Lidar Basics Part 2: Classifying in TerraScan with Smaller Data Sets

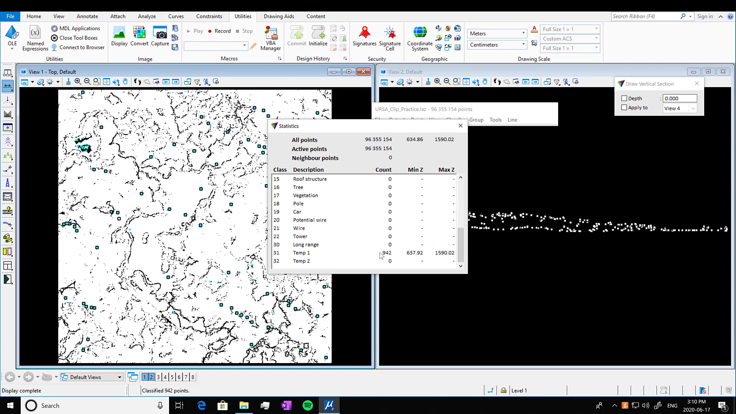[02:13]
So we're going to go into tools. Show statistics. And you scroll down here to class 31. Which if you remember is where we put it. There's now points that have been assigned to that class. So that's not super useful. It just takes out any of the isolated points. Now we want to do something kind of useful. So we're going to run our classify routine. And we're going to classify ground points. Which is right there. So we open it up. We know that all of our default points classified to class 0.
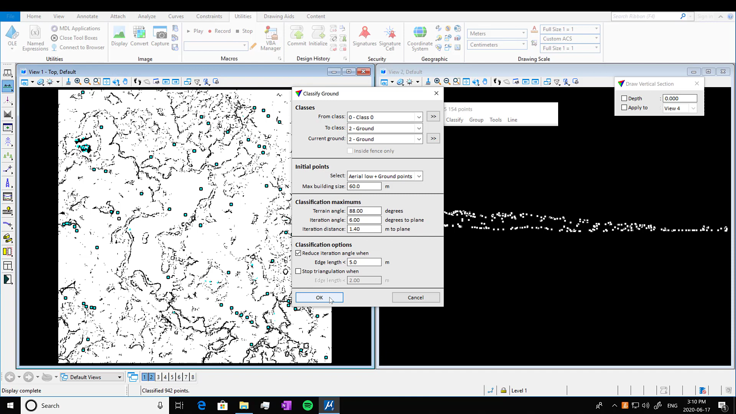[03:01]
Now this one has a name. So we're going to stick with ground class. And then we're just going to keep the defaults here. You can change it up quite a bit. But for the purposes of this intro, we don't really need it. This might take a while for this process.
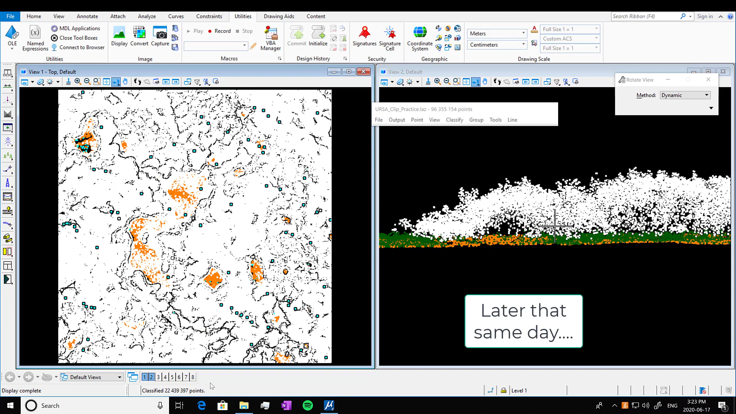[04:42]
And we're going to assign low vegetation as zero meters to two meters off of the ground. So that's just because shrubs are usually two meters tall. So that looked like it happened really quickly, but it didn't. That took about 10 minutes.
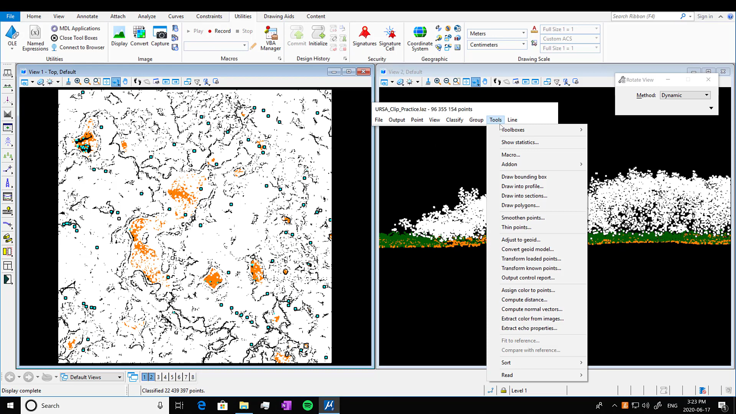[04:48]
So we're going to show statistics again. You can see we have the points that are classified in the low veg. We're going to zoom into a little area here. Oops, I lost my view. I'm going to wander around. This is a pretty thin slice for the profile.
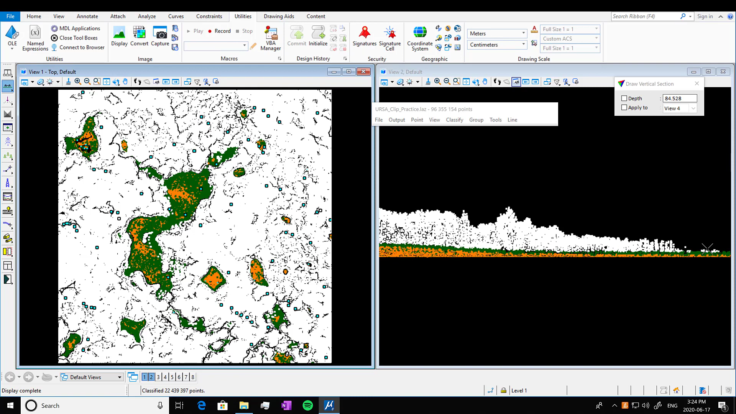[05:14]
So I'm going to take a little bit thicker here, give you a better view. If you zoom in, you can see that approximately two meters off of the ground, you've got low vegetation.
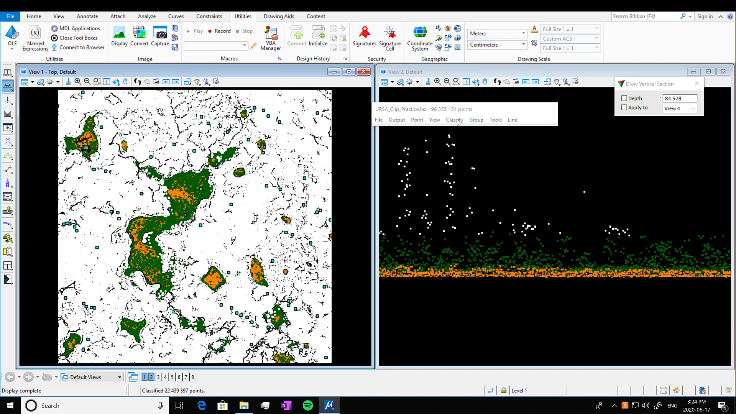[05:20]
So now we want to classify the other vegetation. So we're going to go again into by height from ground. And in the, we're going to assign all the rest of the vegetation to high vegetation. So I know that I already classified two meters and I know that this area only has 40 meter tall trees max.
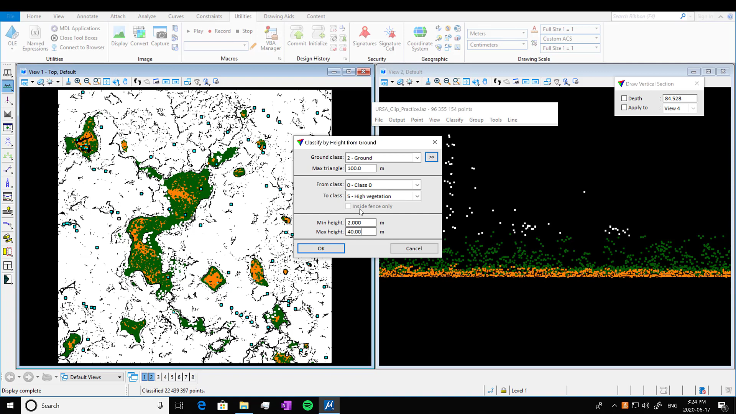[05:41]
So I'm going to press okay. And again, that did not take as little time as it appears, but it, uh, it's going to show our statistics here. So here again, we have our low vegetation class and our high vegetation class. Our points have been assigned appropriately. So if we want to save that data, you can save by class or you can go in here and save multiple classes at a time.
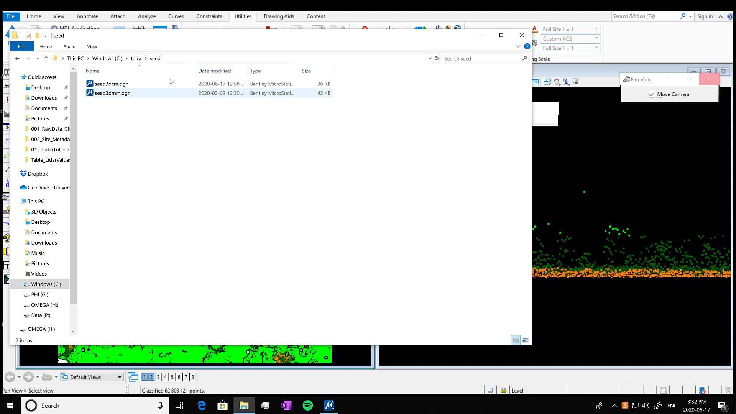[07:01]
So this is just the vegetation data I'm saving. Now that'll take a little while to save, but I'm going to navigate to where I saved it to make sure that I actually created a file going into classified. So yeah.
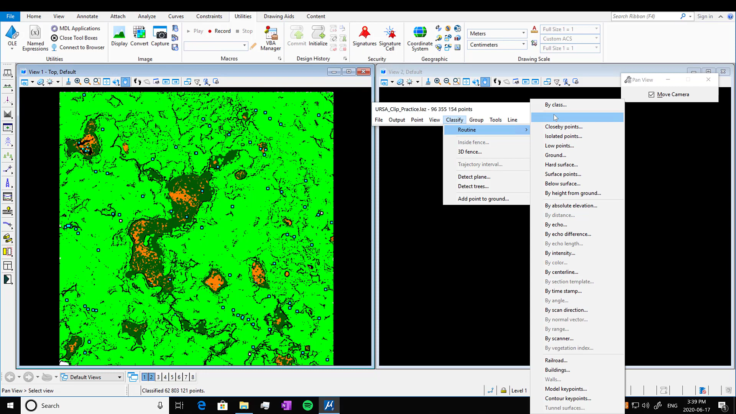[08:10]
And we can classify by class. So I'm going to take the default ones and put it into where the isolated points are. That one goes really quickly. Um, so another thing we can do on our data is we can transform the points. So assign it to a different geoid model. Um, or assign them. Um, if the, you want to raise the Z value by 10 meters or something, you can do that there.
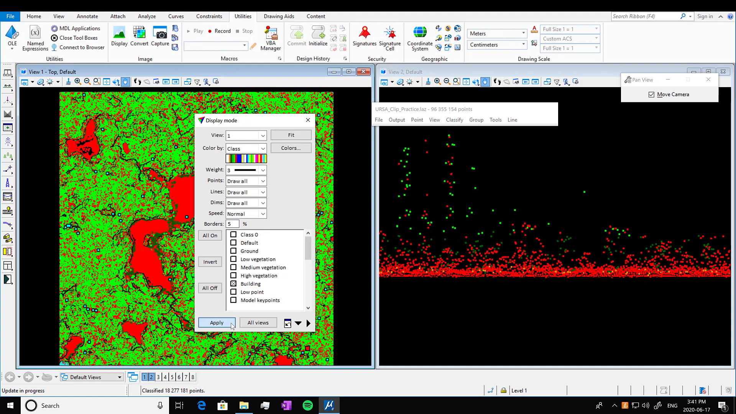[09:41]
So in here you can classify view one by class. And to only select the view of one class, you can turn off all these and then click which class you want to choose. So I'm just showing the first or the only echoes. So that's what we've just classified. So that's another thing you can do, um, in this area.
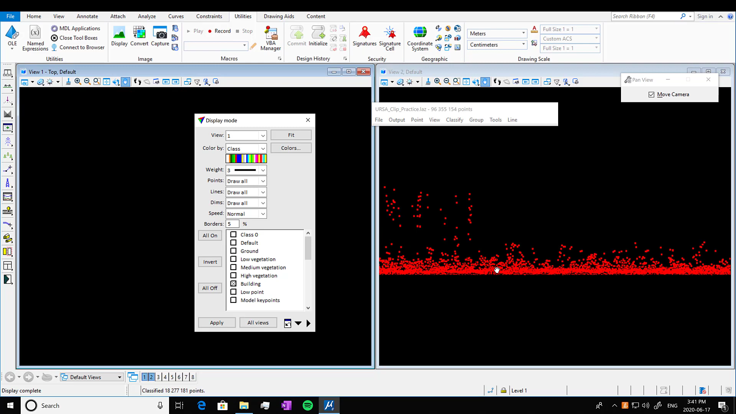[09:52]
Kind of useful. Yeah. Okay. We'll close out of that. And we're going to show statistics again.
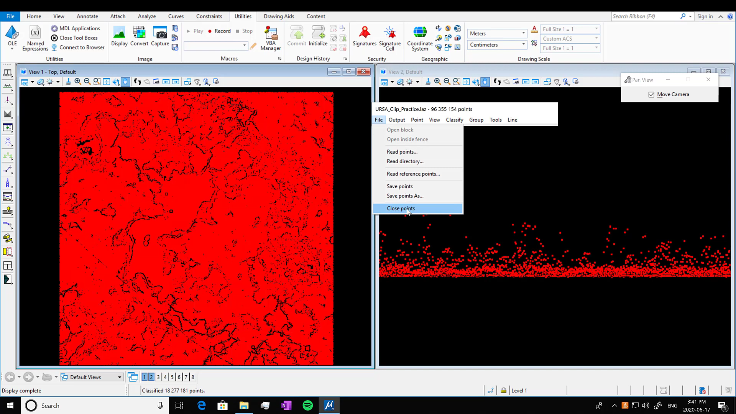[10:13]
So yeah, that building, that was where we classified our first echo. So to view the data that we had saved as a specific class, we can go into read point.